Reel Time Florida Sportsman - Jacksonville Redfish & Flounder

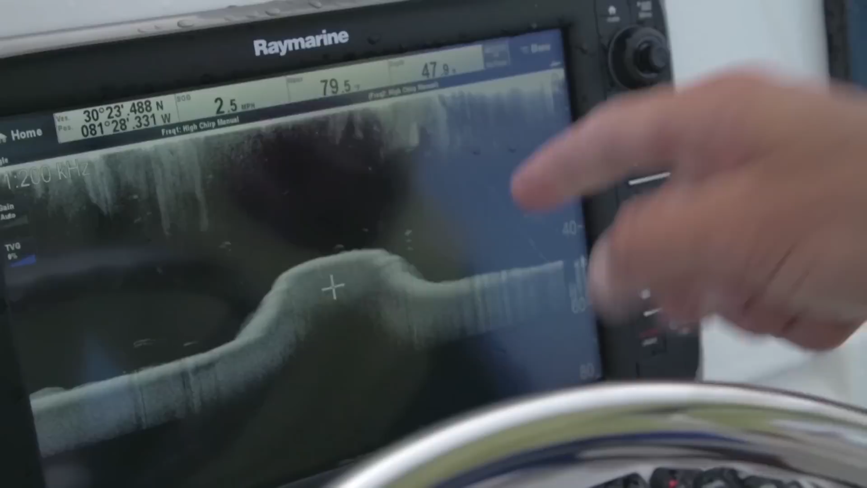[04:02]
We've been marking them on the finder. You can see them right now. They're just smoking through. All right. I'm ready to get one down. Let's get it.
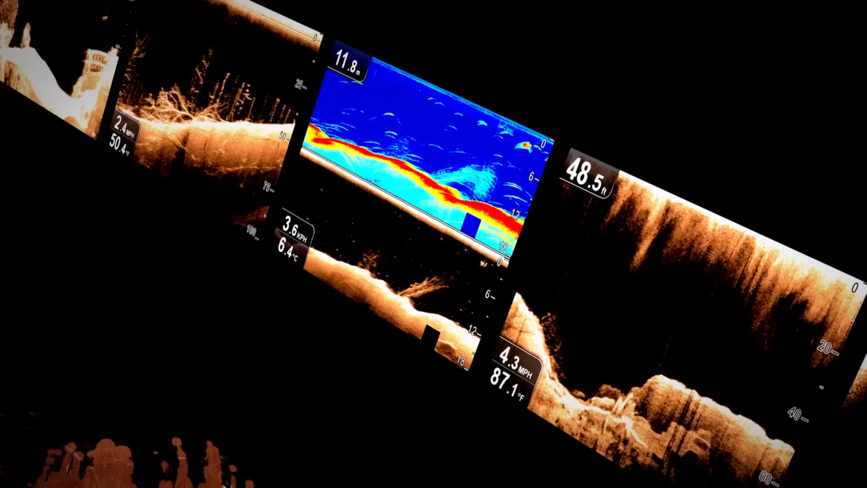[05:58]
I switched to Raymarine Chirp Sonar to see
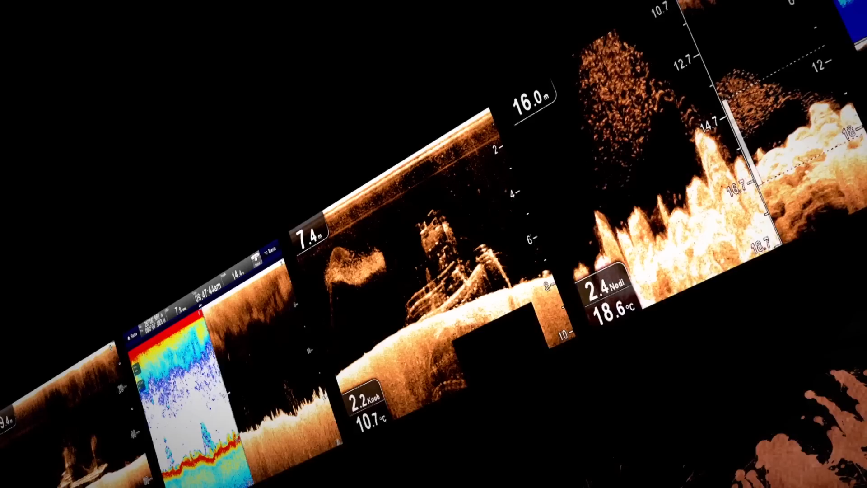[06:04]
structure so sharp and fish targets so clear. It's like reality.
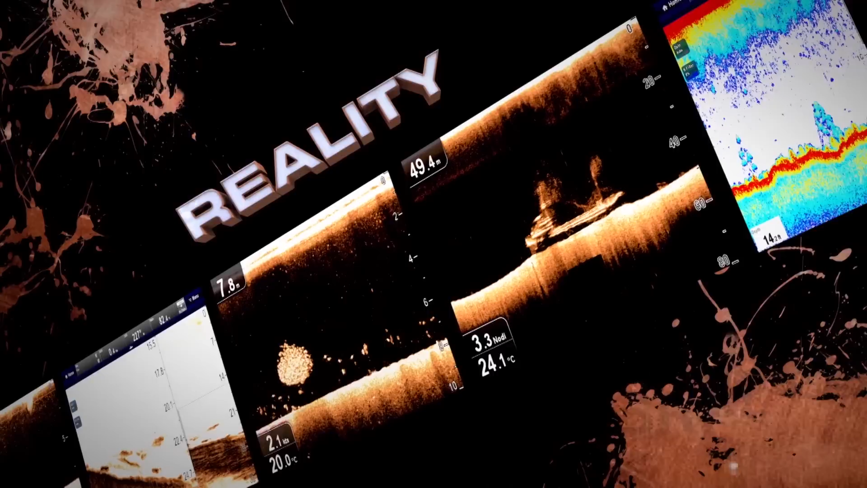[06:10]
So don't lose faith in your sonar again.
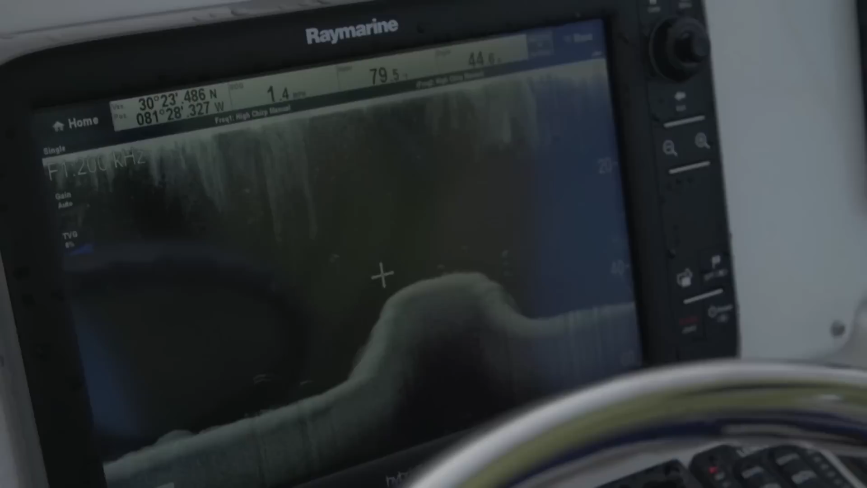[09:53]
But it's it's it's all it's all boys and they're up here swimming in circles all along this ledge on both sides of the shoulder all the way down towards all the feeder creeks and estuaries.